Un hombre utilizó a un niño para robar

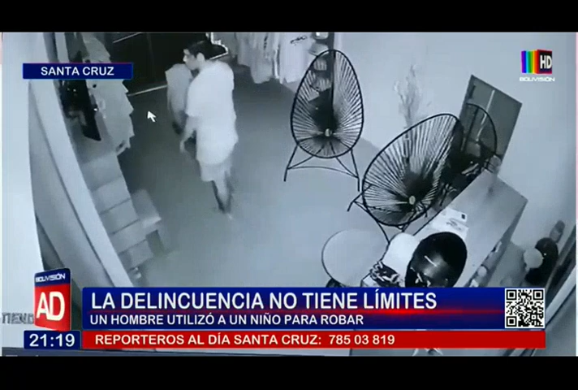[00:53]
Cierran las cortinas y empiezan a trabucar todo lo que estuvo a su alcance.
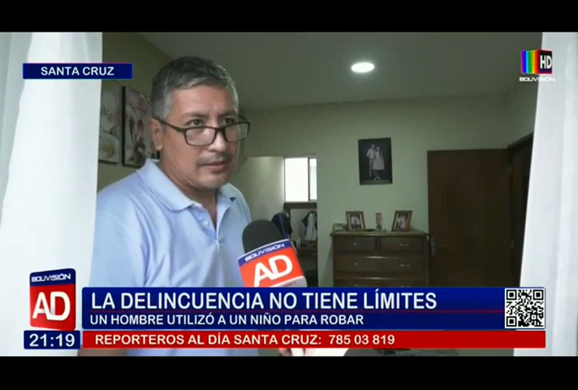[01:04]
Aquí puedo demostrar dónde se encontraban mis joyas, dónde se encontraban mis relojes.
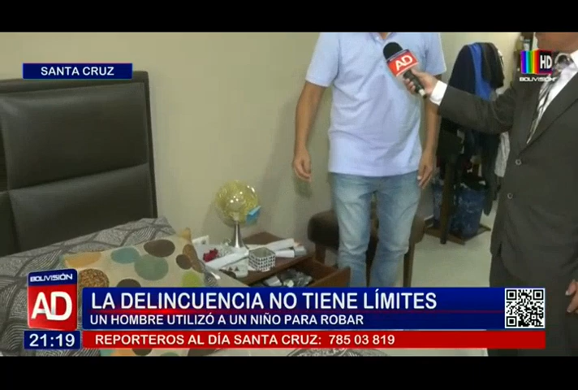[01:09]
De esa manera se constituyen nuevamente hacia mi vestidor.
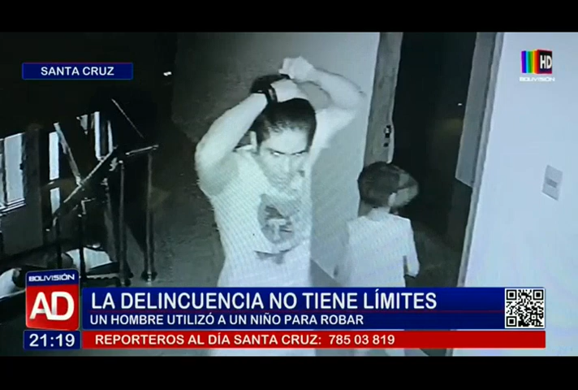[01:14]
Los rebaten todos, todos revisan bolsillo por bolsillo.